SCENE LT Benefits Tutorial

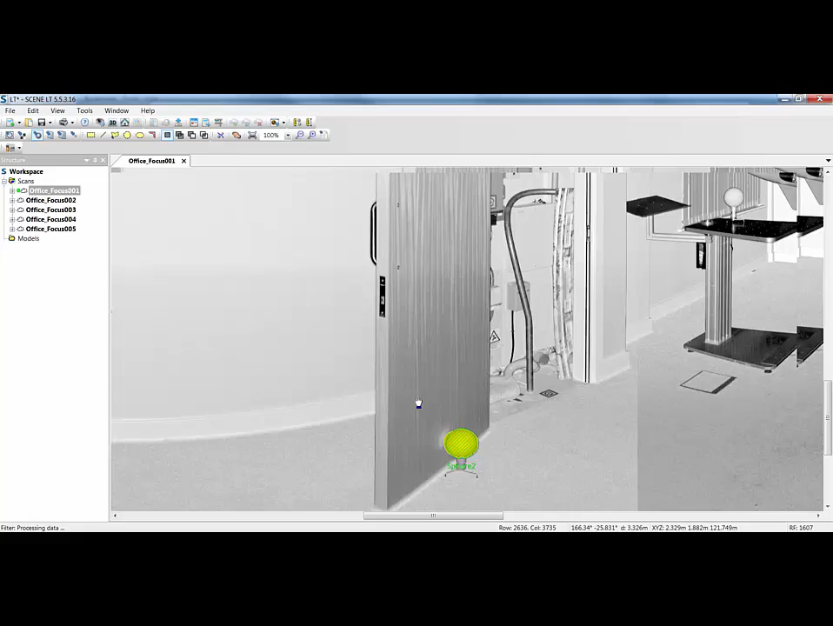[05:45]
So all I've quickly done is gone through and identified all of the targets in each one of these scans. Again, by working in this way, some customers prefer to because they know they get the right sphere the first time, but they can also start to choose which spheres they want to pick between the scan locations. When we've done that, I'm just going to save to put in a note to make sure the next person on the next machine or the same
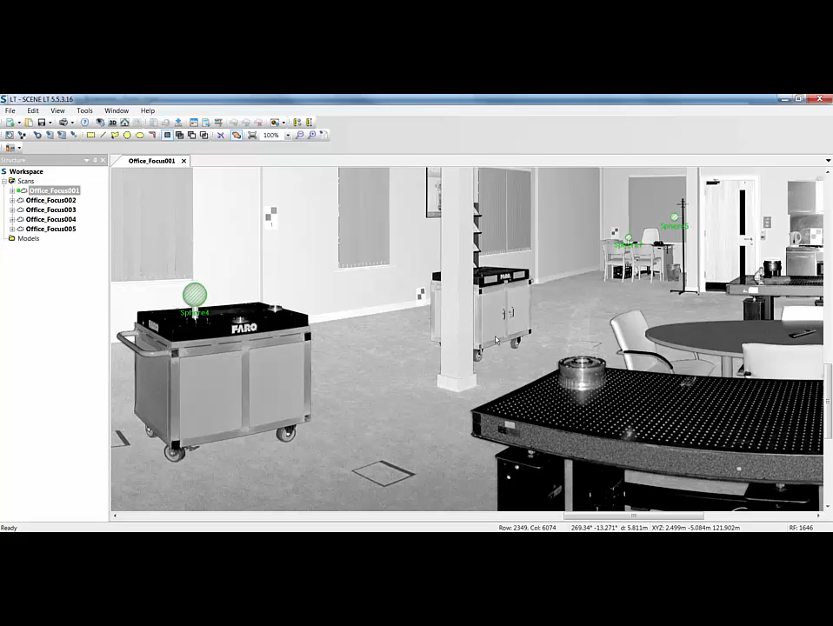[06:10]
person on the same machine knows exactly what you've done to those scans.
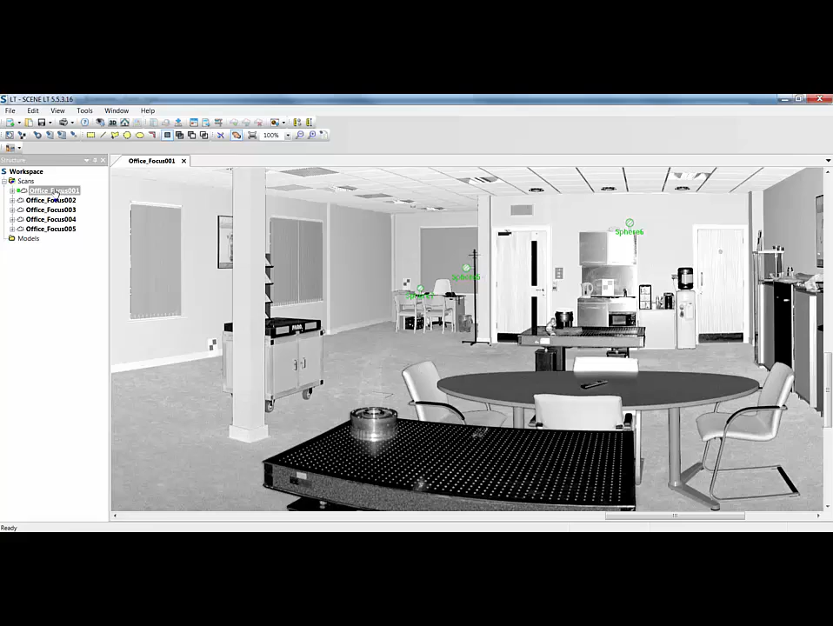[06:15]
So when we're in here, I'm just going to unload that scan and I'm actually going to drop into FullScene now and I'm going to quickly register that scan and then come back into SceneLT.
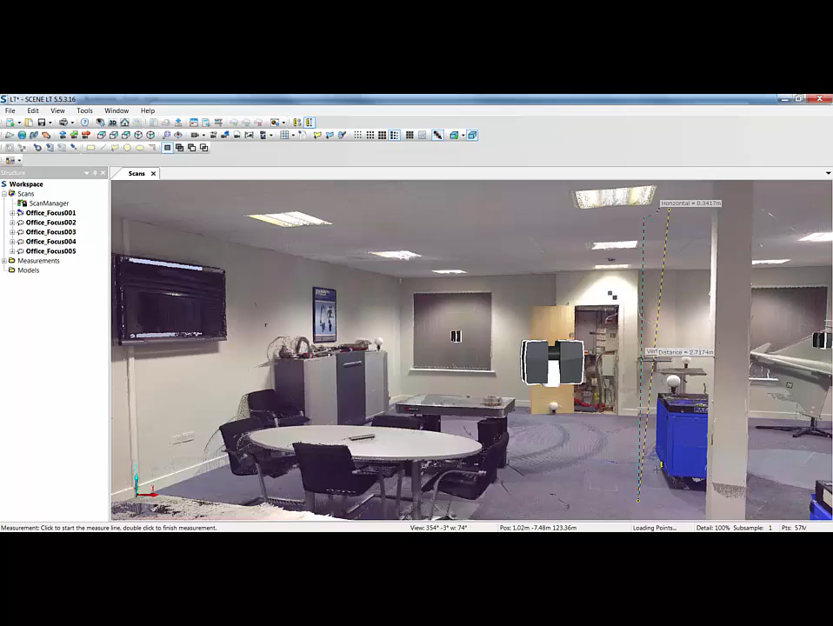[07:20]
And you can see here's the measurement. If I just double click to turn off the overall and the horizontal, because all I'm really interested in is the vertical, i.e. the yellow line is the hypotenuse, because that's the difference between where I clicked on the ceiling and where I clicked on the floor. SceneLT has then corrected the horizontal to give me the vertical of 2.6958. So again, I can take as many measurements as I want in here. Also, this could be beneficial to your clients, especially if you're working with consultants or other people,
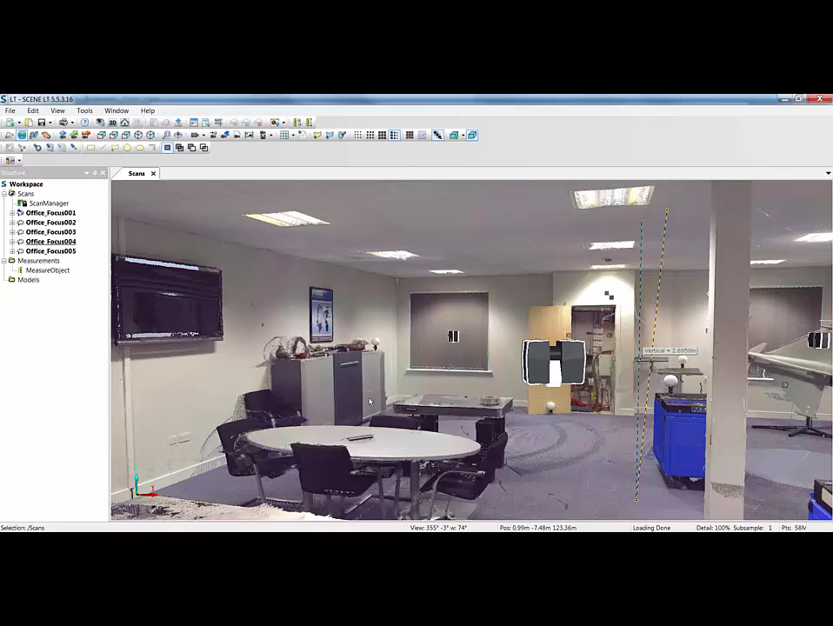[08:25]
The next option, and especially maybe you're working with Recap and Revit,
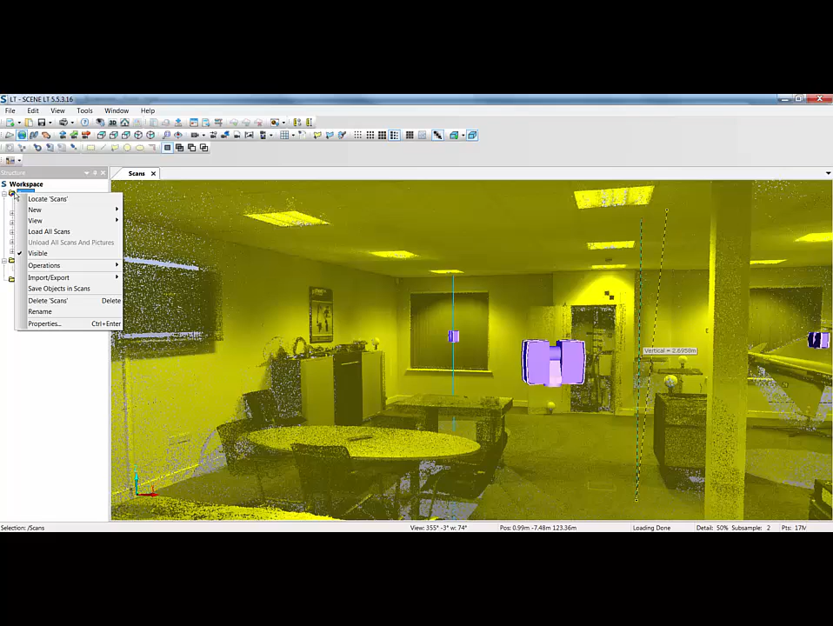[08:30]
you'll hopefully see that we now have the ability to export as a project. Now in here, when we're exporting as a project, we can export the LSProj file, or we can export the RCP file. Now if you're working on a large job, exporting the RCP file can again take some time. And whilst that's exporting, it's using up your license of Scene. It might also be on a computer where you need to do other work, you need to do CAD work, and your processors or your RAM are being hit by the export. So you could have a machine in the corner of the office on a network, you could open up this particular project and export the Recap project.
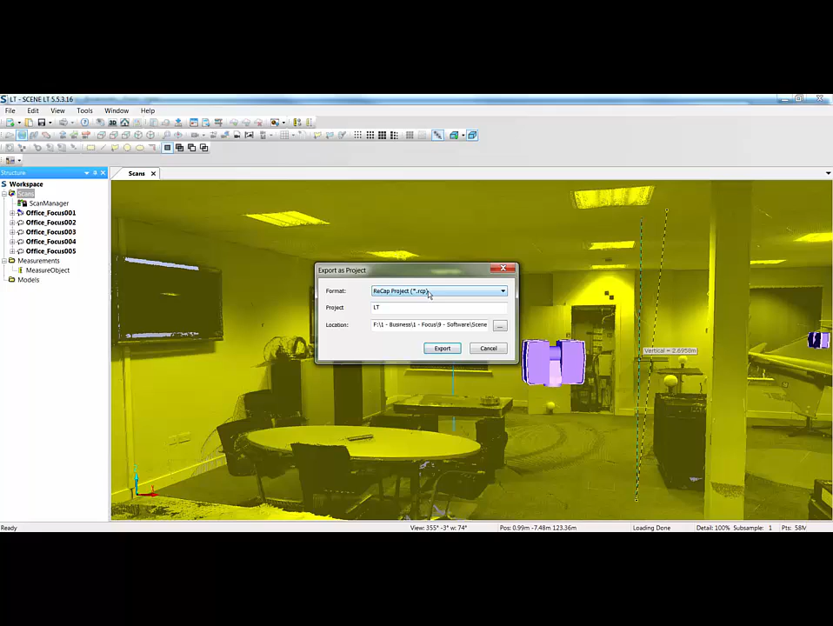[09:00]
You could do that during the day or during out of hours. So it gives you another benefit of using SceneLT. Also in here, you'll notice that we can also export every other formation that we can in SceneLT. So it can be used as a workhorse just for doing exports and passing data backwards and forwards between other systems.
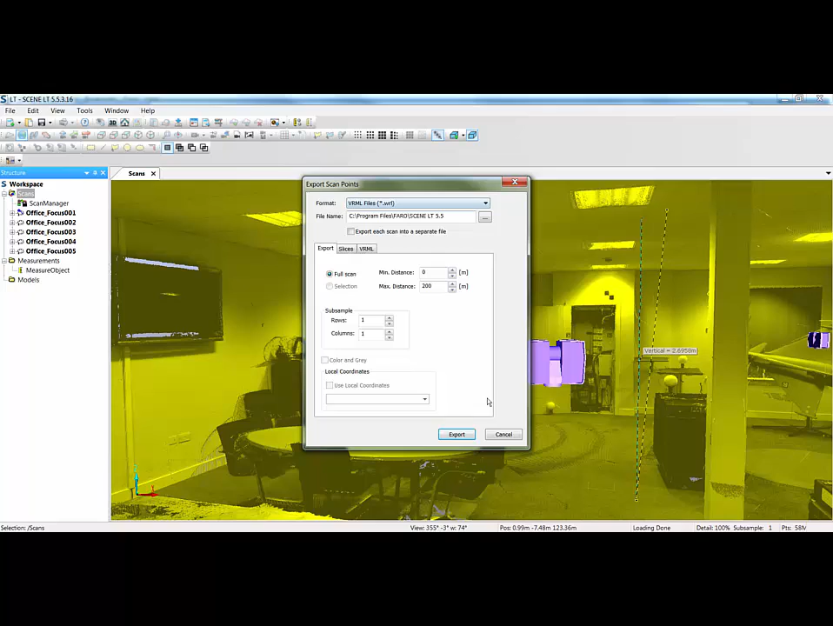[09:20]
Maybe another benefit is combining projects. If you've had several team members working on several floors of the same building and they've all been brought together, what you could do is also import and import any project that you want.
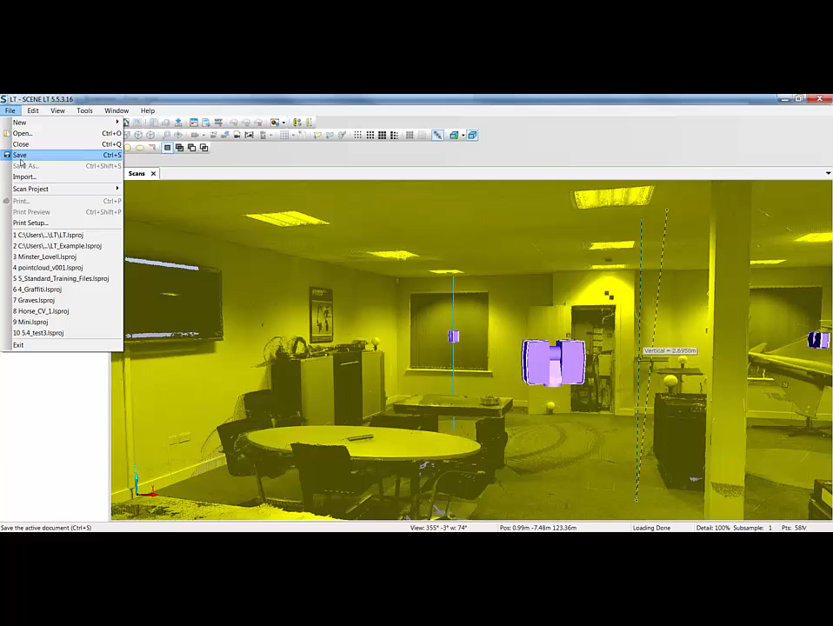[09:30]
So in here, all I'm going to do is import a freestyle scan.
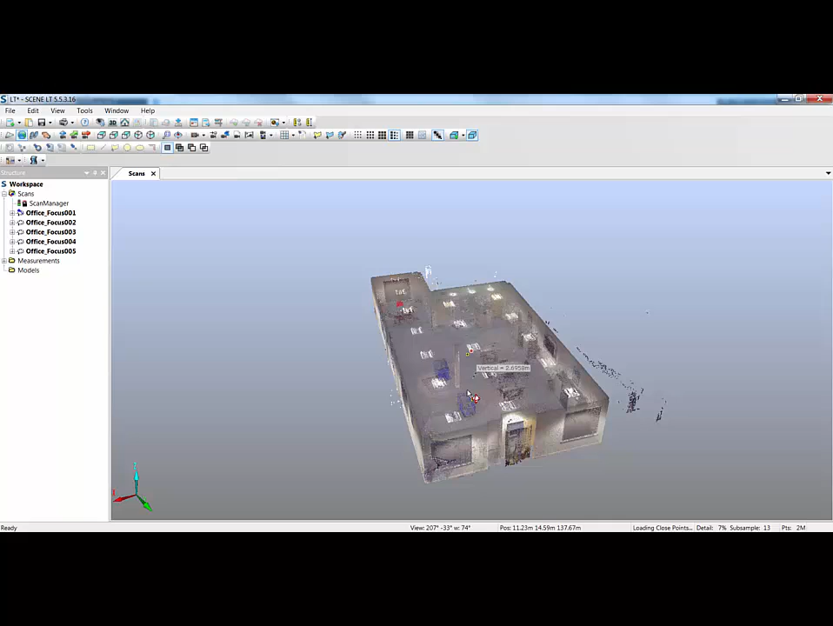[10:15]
and then all I'm going to do is exactly the same as I've shown you in the Video Pro tutorials. Click and create a new viewpoint, rotate, click and create another one, and rotate, and so on and so forth, just to give us our camera path.
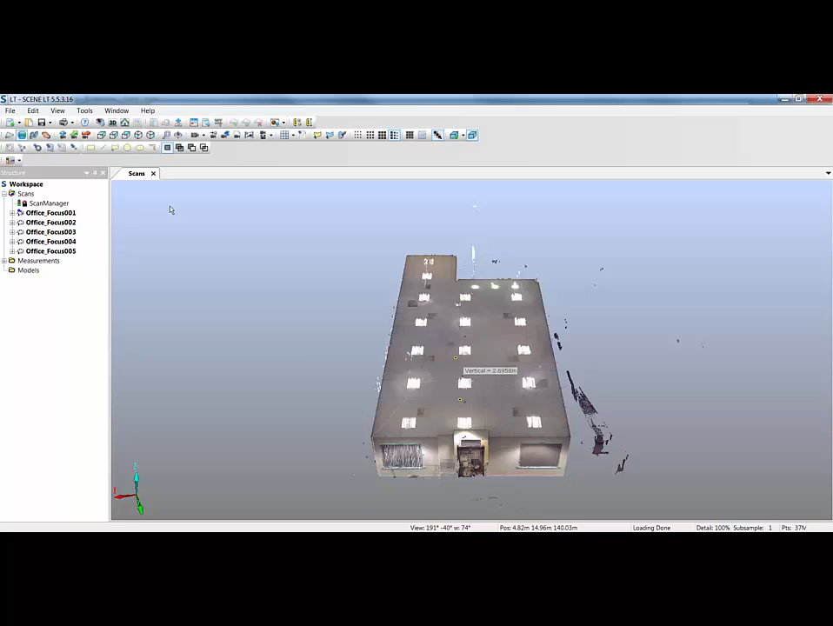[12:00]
As you'll notice, not all the operations appear. You've got limited icons, but you can still view, manipulate, rotate, take measurements, and do most of the things you might need to do in an environment where the software is free to use.